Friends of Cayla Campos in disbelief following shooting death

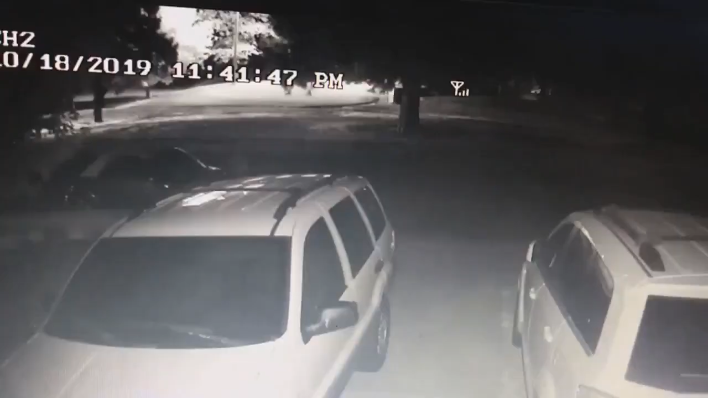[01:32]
Mary and Kane Light, who live four doors down, provided this surveillance footage to police, showing what they believe is Campos' car just moments before it crashed.